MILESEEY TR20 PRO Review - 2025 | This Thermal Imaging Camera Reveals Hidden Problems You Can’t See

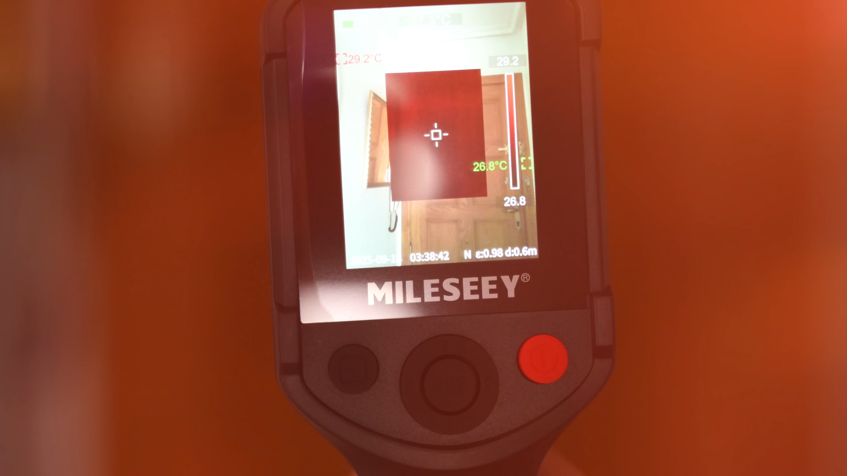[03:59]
On screen: max 29.2°C
With this camera, hot spots appear immediately on screen.
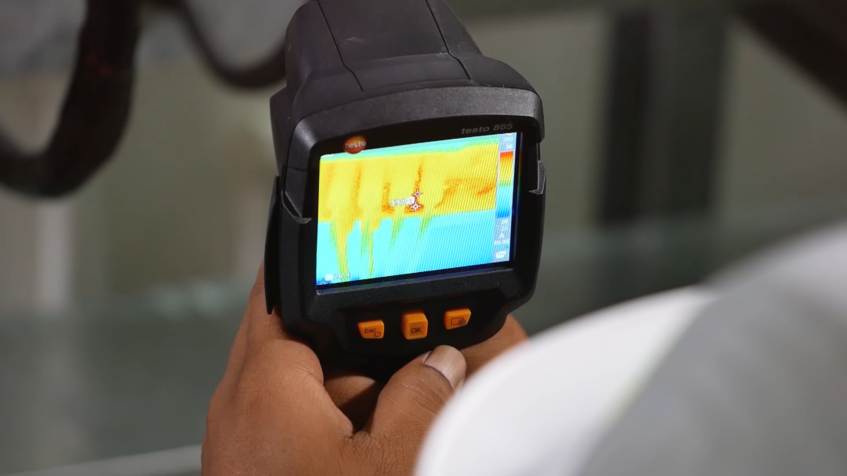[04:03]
Folks, you can see exactly which breakers are running too hot,
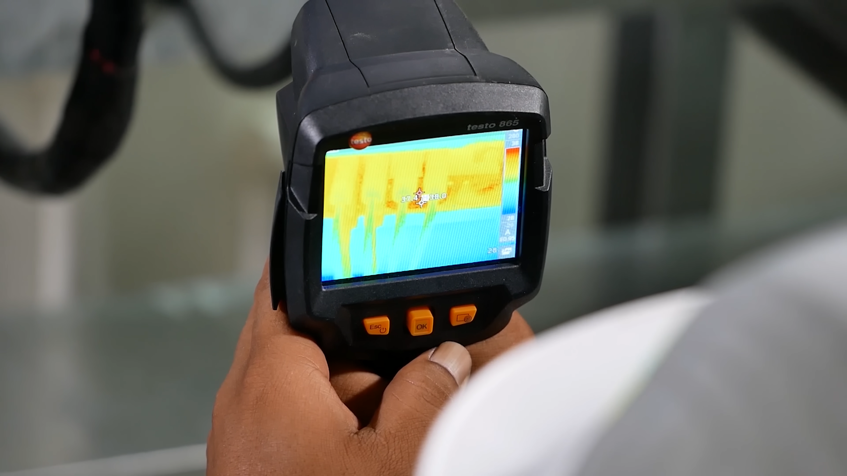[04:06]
which connections need attention, and which areas are operating normally.
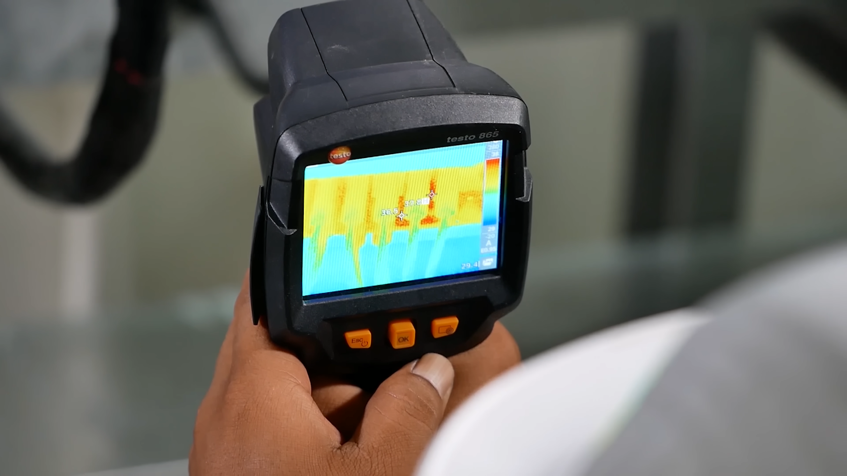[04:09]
The temperature differences show up in vivid color contrast.
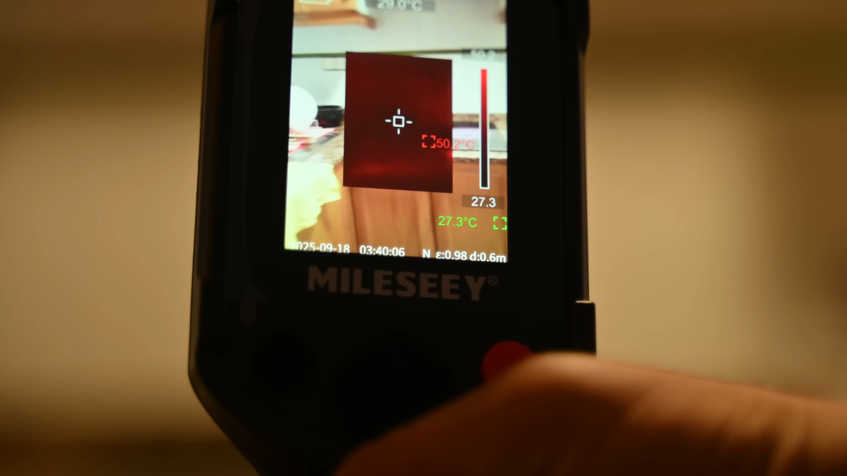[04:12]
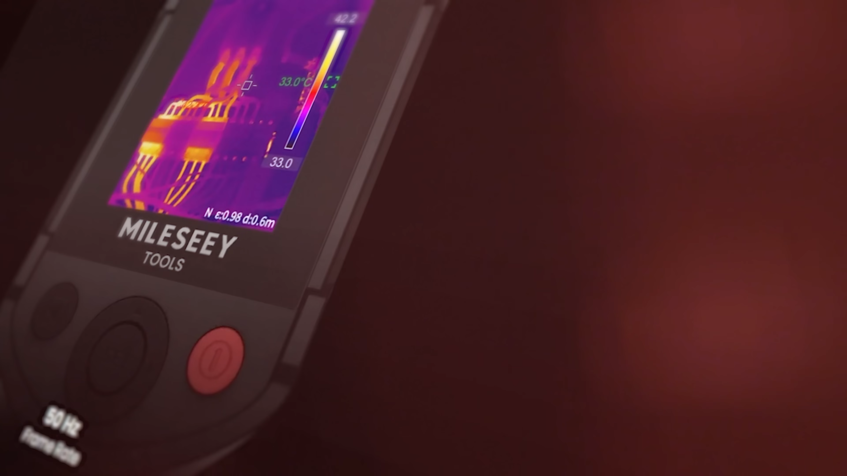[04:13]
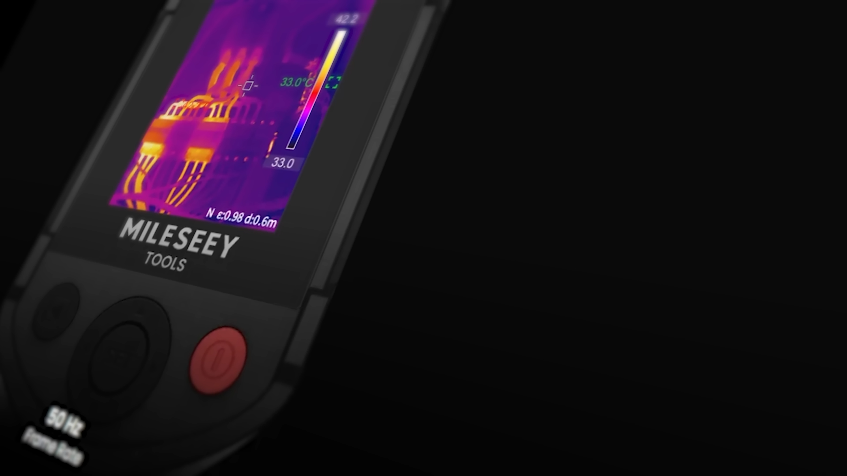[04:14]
What really stands out is the 50Hz refresh rate.
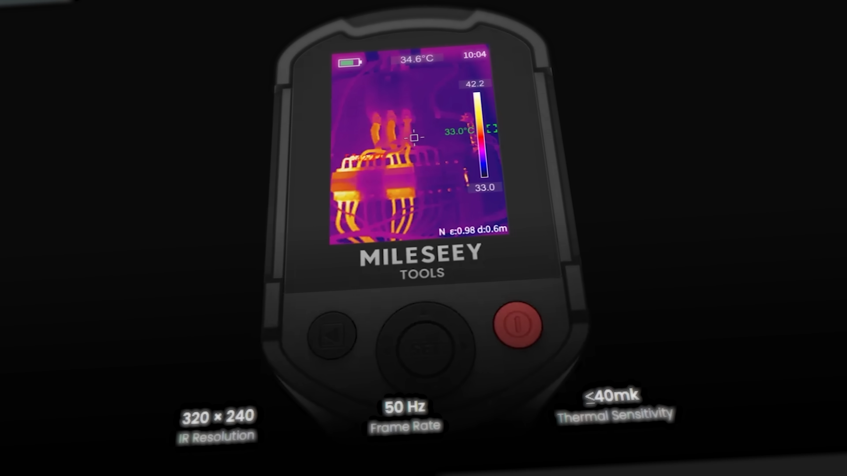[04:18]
Many budget thermal cameras update slowly, making them frustrating to use.
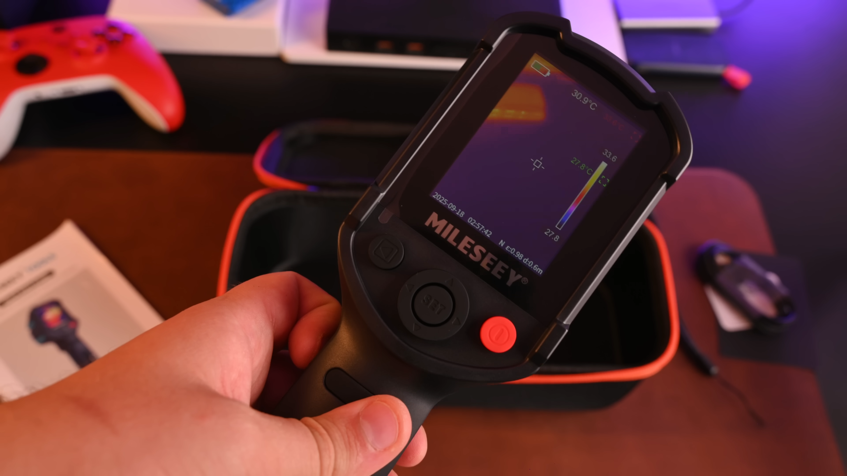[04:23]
Guys, this device provides smooth, real-time imaging, that responds instantly as you move it around. And this doesn't just apply to electrical work. Think about everyday problems around your home. You can check if your phone charger is getting too hot, or see heat patterns from your morning coffee.
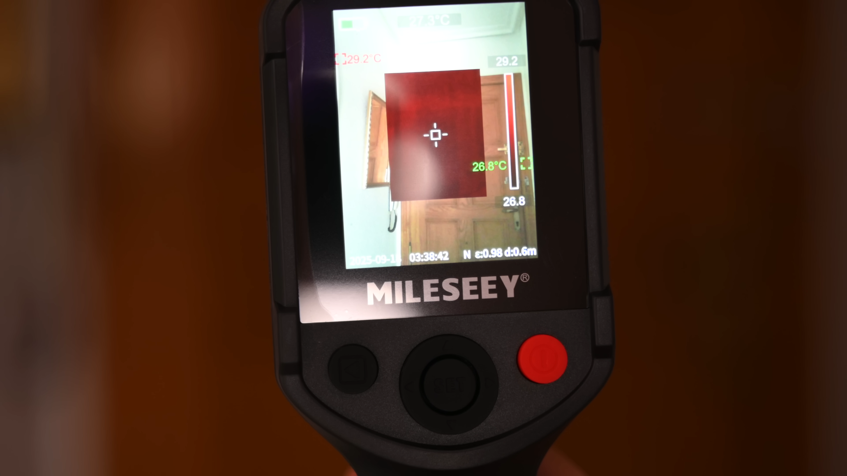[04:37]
Heat loss around windows and doors becomes instantly visible, folks.
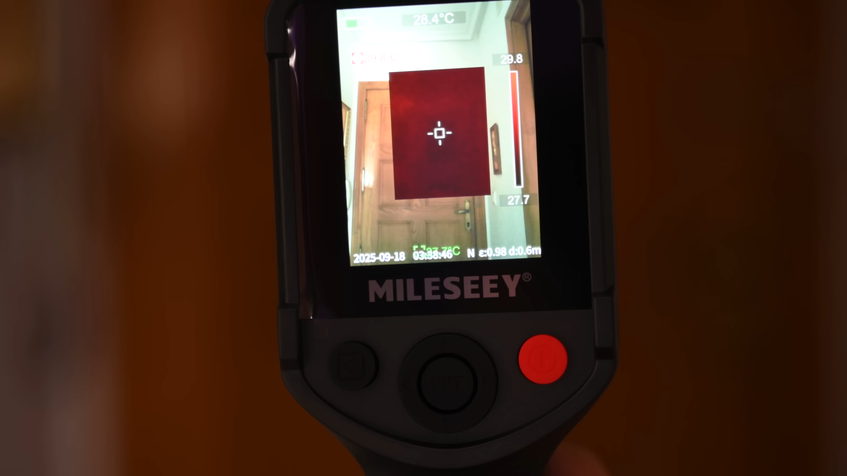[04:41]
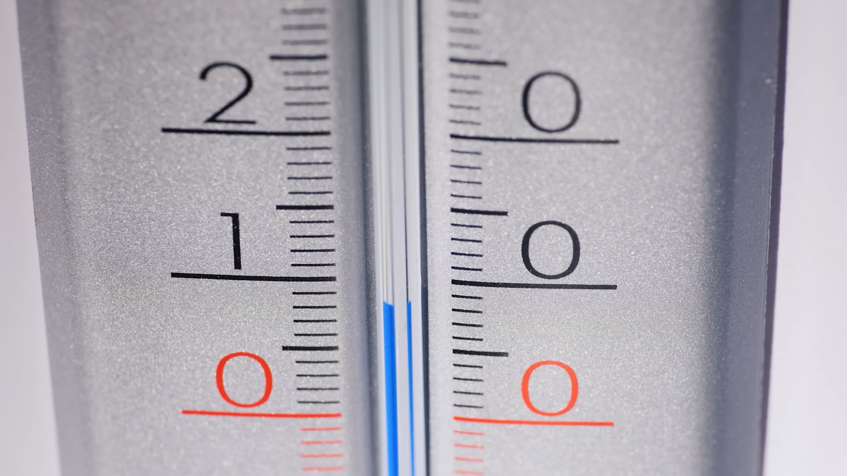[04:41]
Poor insulation shows up as temperature differences you never knew existed. With this camera, these problems become visible immediately.
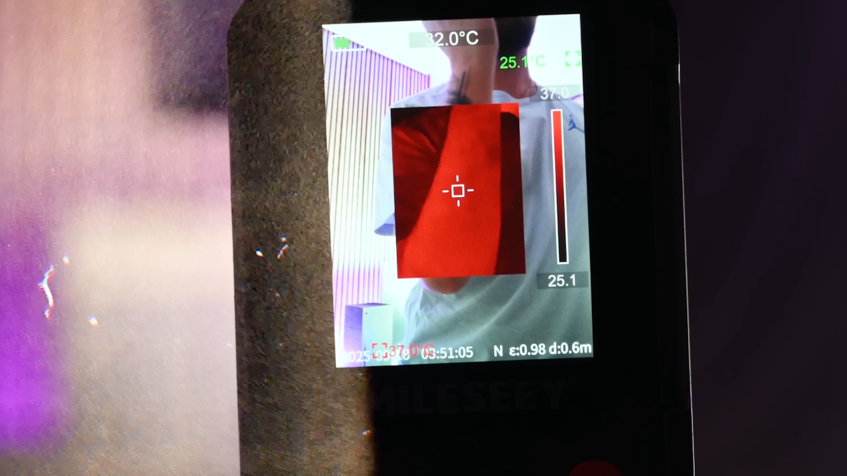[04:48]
Even body heat shows up in incredible detail.